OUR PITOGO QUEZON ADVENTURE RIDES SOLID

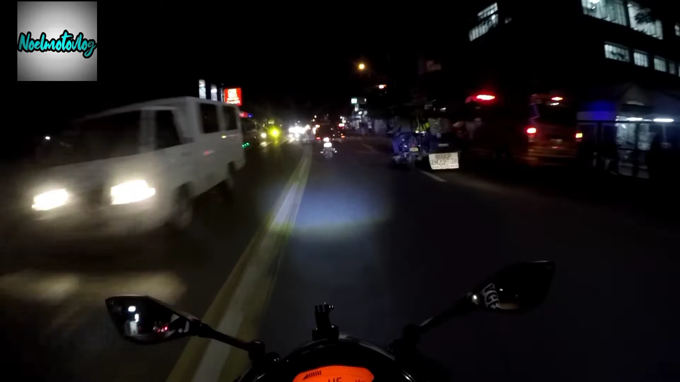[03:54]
Mga tol, is hindi ko masyadong kabisado itong part na to. Andito na tayo sa Pililla, Rizal. Sa korbadahan ng Pililla, no.